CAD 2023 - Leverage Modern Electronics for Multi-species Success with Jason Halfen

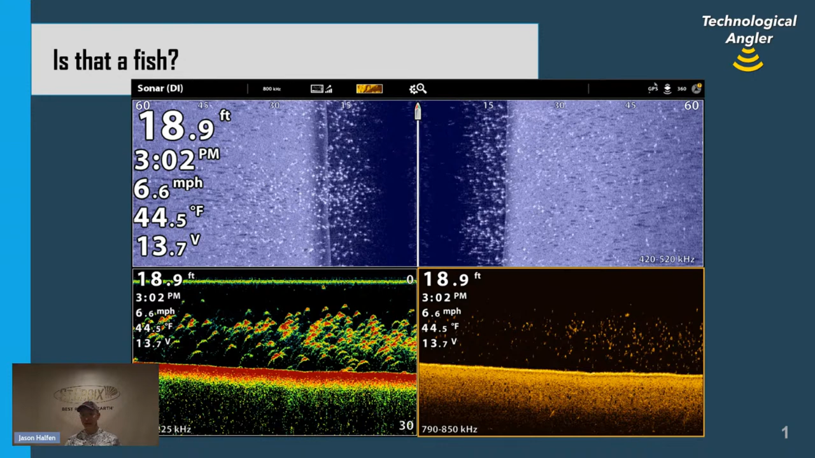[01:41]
On screen: depth 18.9 ft, water 44.5°F, speed 6.6 mph
All of these tools, no matter which you happen to have on your boat, will help you be more successful on the water when you learn to answer this one key question, is that a fish? Now, the discussion will begin with traditional 2D sonar, because that's really where everything all began back in the 1950s when Lowrance introduced the original Green Box, the first consumer level sonar unit. The same technology that was present in the Green Box 70 years ago is still present in all of our fish finders today, okay?
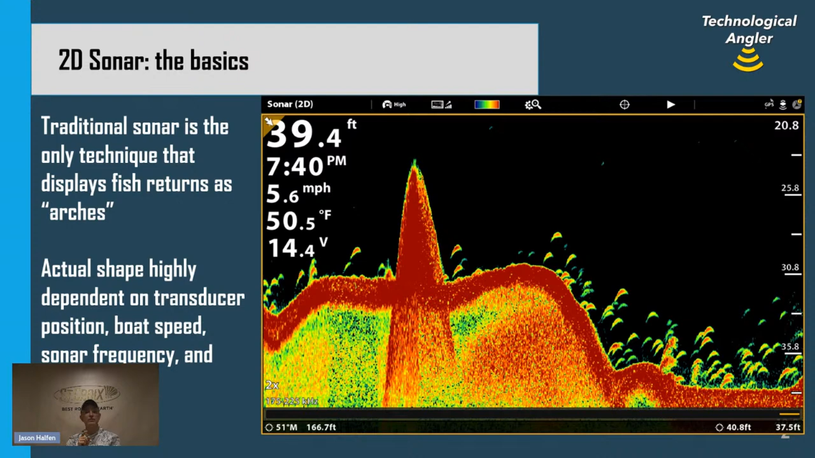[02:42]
On screen: depth 39.4 ft, water 50.5°F, speed 5.6 mph
and we see scattered across the top of that hump, and especially over in deeper water, large number of arch-shaped returns. Each of those arch-shaped returns is a fish, and we can understand why fish show up as arches in traditional 2D sonar when we go and look at the next slide.
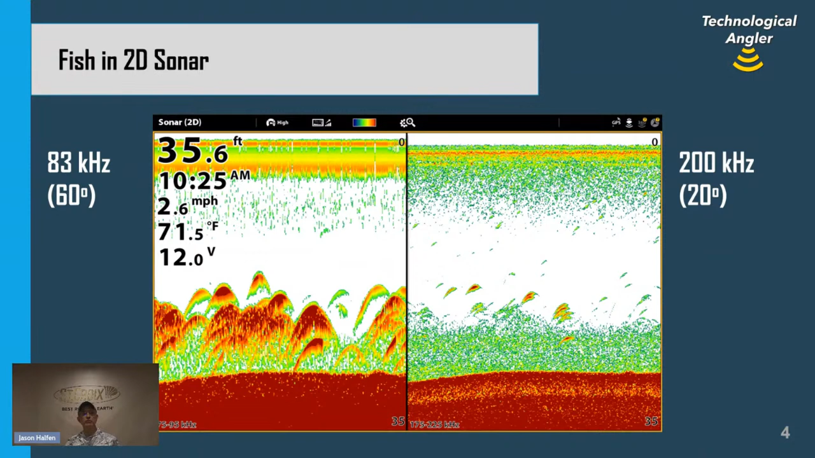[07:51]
On screen: depth 35.6 ft, water 71.5°F, speed 2.6 mph
If we want to count fish and get reliable information about how big those fish are, if we're using traditional 2D sonar, we're going to focus specifically on that higher frequency 200 kilohertz beam. Now, over time,
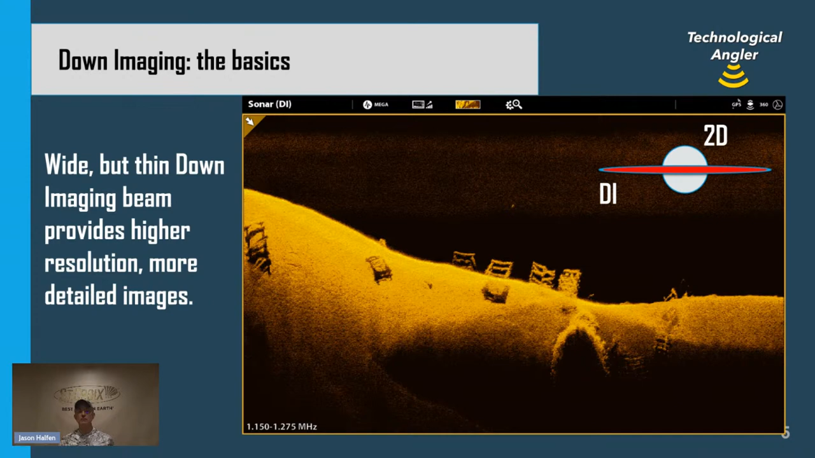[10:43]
that big wide beam that the fish spends a lot of time in swimming through to give us the arch-like shape, versus a much more narrow beam. The fish doesn't spend nearly as much time in that down imaging beam, so we don't get arch-shaped returns. We get little bright spots. Here's an example, and this is a little video clip that we'll run in a second, of what a collection of fish looks like in 2D sonar and in down imaging at the same time. And so if we look at the very top half of that screen, we see a bunch of fish in traditional 2D sonar, these arch-shaped returns. And at the bottom, we're going to see individual little bright spots.
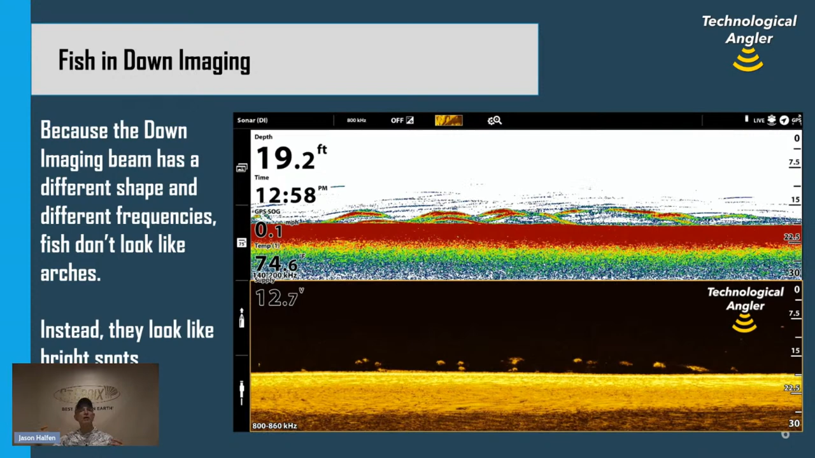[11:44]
On screen: depth 19.2 ft
We get individual little bright spots for those fish in down imaging. So we're seeing the same fish on two halves of the screen, but we're seeing different shapes for the returns because of the different beam shapes for those two sonar techniques. Now, when we look at the size and intensity of the down imaging return, the bright spots for those fish, the brightness of the return and the size of the return are very reliable indicators of the overall size of the fish. Sometimes in our traditional 2D sonar view, that 2D sonar technology can fool us about the overall size of the fish that are within the beam.
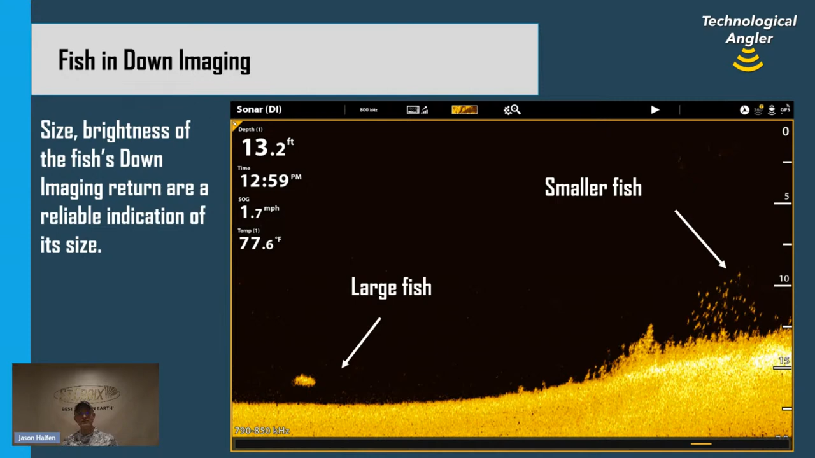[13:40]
On screen: depth 13.2 ft, water 77.6°F
probably deciding when to go make its next trip into the weed line buffet and go dine on some of those small bay fish that we see over there. So down imaging, as we see from this illustration, is a very reliable indicator of fish size. We're looking for the intensity, the brightness, and the size of those down imaging returns. Down imaging is also a really good tool for helping us count individual fish. And a big reason for that has to do with that frequency of the beam. The high frequency down imaging beam is going to give us the target separation we need to count individual fish that are really close together. So let me draw your attention now to the 2D sonar return that we see up on the top half of this view.
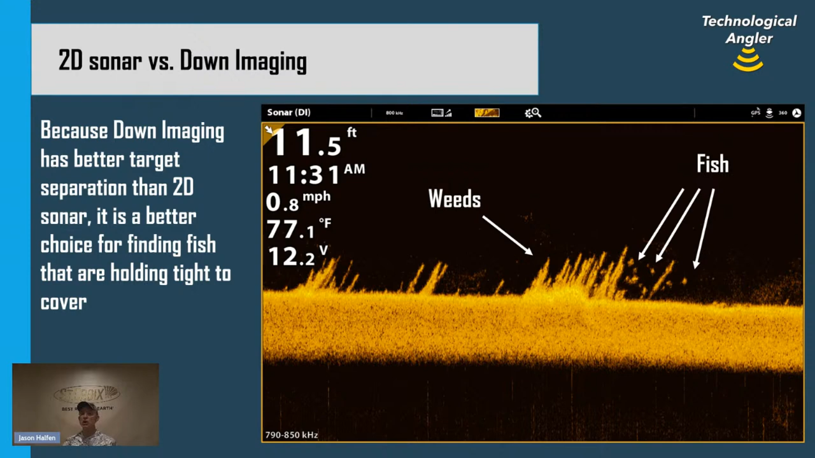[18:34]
On screen: depth 11.5 ft, water 77.1°F, speed 0.8 mph
This is going to work just as well if you think about fish hiding in brush piles, in fish cribs, and down wood. Anything that fish can hide inside of would be really hard to see with traditional 2D sonar, but a high frequency technique like down imaging makes it easy for us to identify those fish. Now down imaging, I consider it to be the ultimate mystery solver in terms of things that are directly beneath the boat. So again, let's turn our attention to the traditional 2D sonar view that we see up on top. It's a very busy 2D sonar image. We see one large kind of rounded off return that is connected to the bottom there.
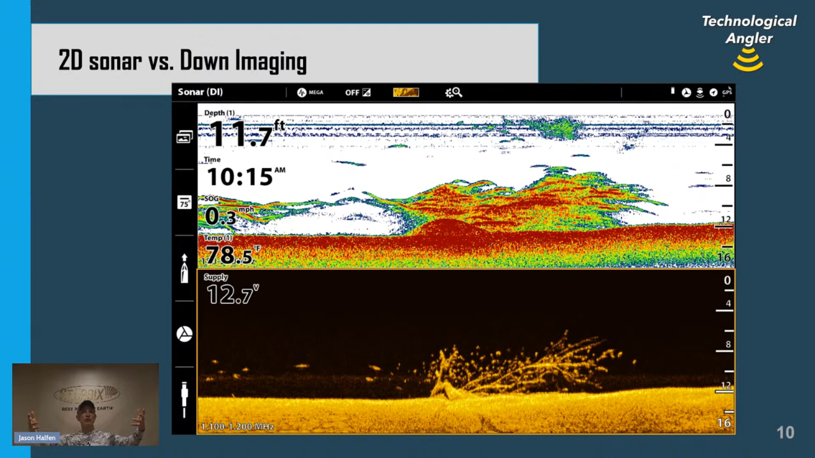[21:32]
On screen: depth 11.7 ft, water 78.5°F, speed 0.3 mph
So down imaging, a terrific mystery solver here. What is that bright, what is that mass of 2D sonar return? Well, it turns out to be a tree, a tree packed with lots of fish. Now here's an example of using a traditional 2D sonar and down imaging in conjunction to tell us when not to make a cast. So as we look at that traditional 2D sonar view at the top, we have a hard bottom to soft bottom transition. We have hard bottom, the bright, dark, I guess the dark red stripe that's moving from left to right, and then soft bottom more on the left-hand side of that return.
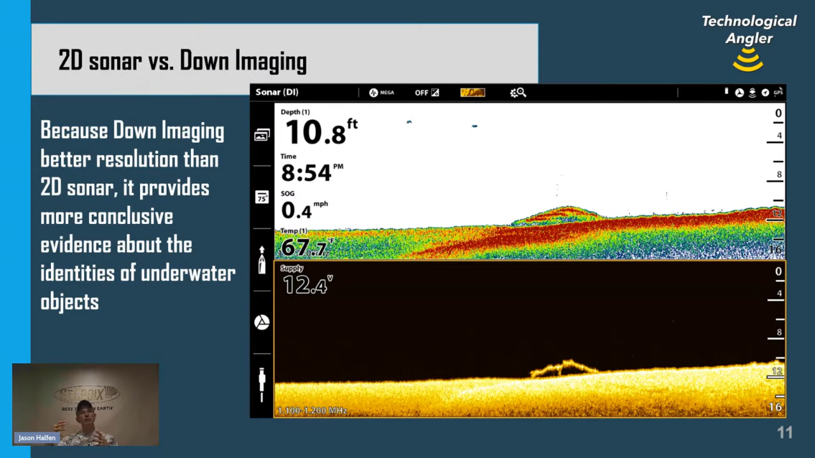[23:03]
On screen: depth 10.8 ft, water 67.7°F
Down imaging shows us what that object is. There's no guesswork involved. There's no interpretation skill. Not trying to figure out what something is based on how intense the color is, what the shapes are, things like that. I look at that picture and I see logs sitting on the bottom and I know don't cast there. Now, down imaging and traditional 2D sonar are techniques that look beneath the boat, beneath the transducer.